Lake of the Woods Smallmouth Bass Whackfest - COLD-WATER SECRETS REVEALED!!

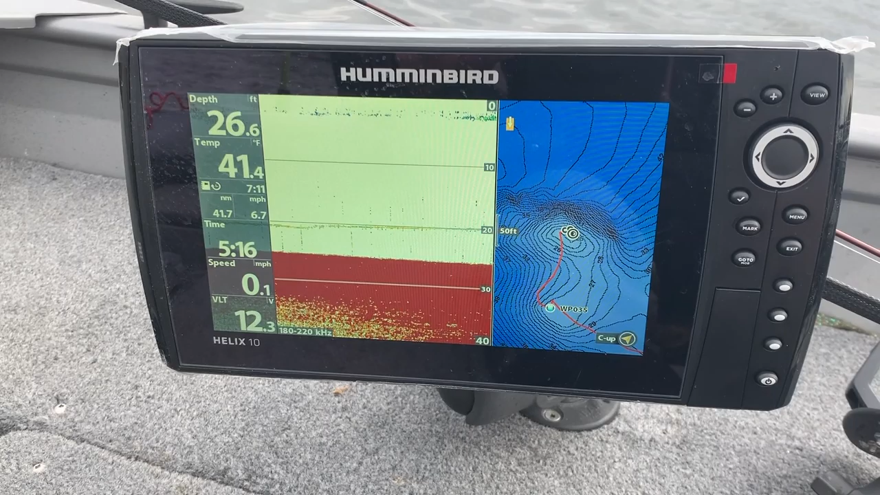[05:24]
On screen: depth 26.6 ft, water 41.4°F, speed 0.1 mph
Feature, get in your sonar menu, carry this baby on you. That's your fish ID. Get that sucker on. Sensitivity, better do 10.
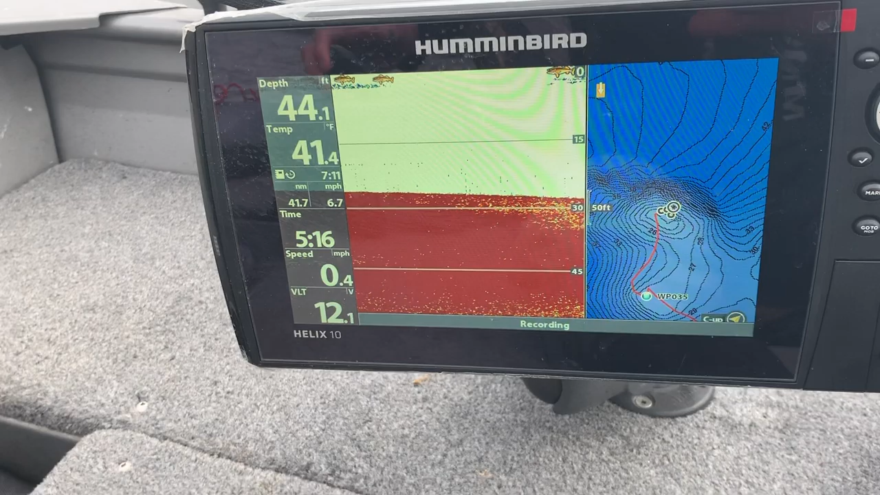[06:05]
On screen: depth 44.1 ft, water 41.4°F
without fish ID, how are you supposed to know what a fish looks like?
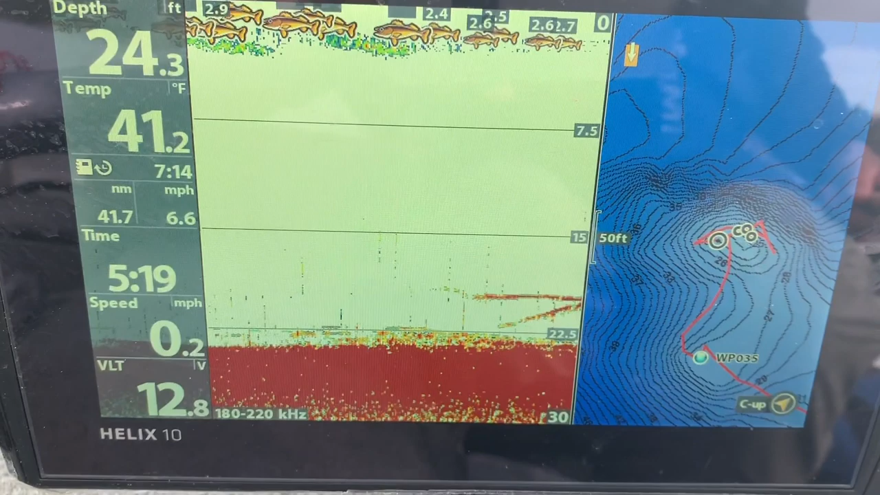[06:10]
On screen: depth 24.3 ft, water 41.2°F, speed 0.2 mph
There's an actual fish. He's showing that they're all at the top.